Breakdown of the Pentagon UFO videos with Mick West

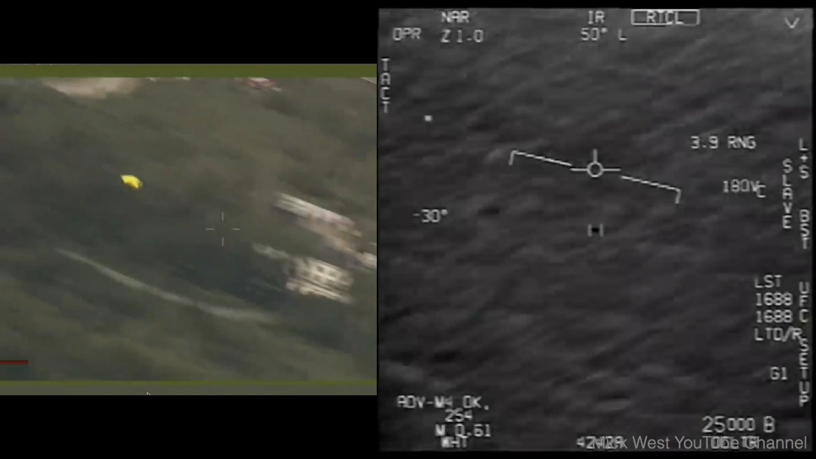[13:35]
So what it looks like to me is something that's moving at wind speed. And the most likely thing is a balloon.
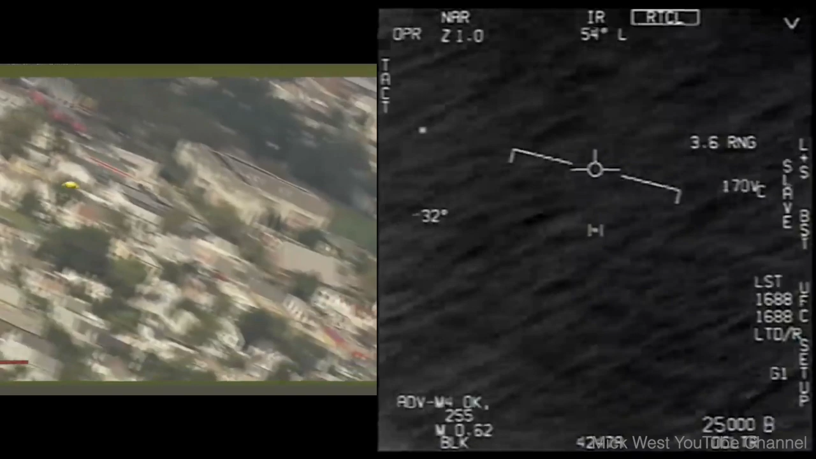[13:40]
And from that, even more likely thing is that it's a loose weather balloon.
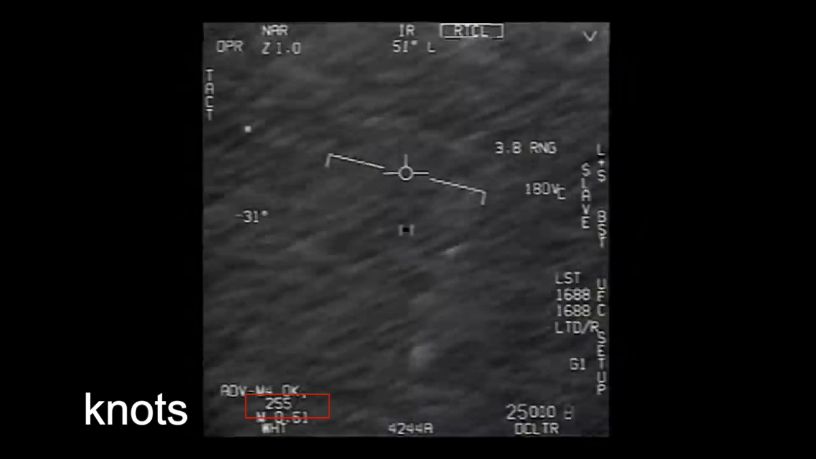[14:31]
the apparent speed of the balloon over the ocean is the same as the speed of the jet itself, which is moving, I think something like at 350 miles an hour. So it looks like it's an object that's zipping along the surface of the ocean at 350 miles an hour, where in fact, it's just a balloon drifting at 1100 feet over the, over the ocean. And the, the radar ping to this.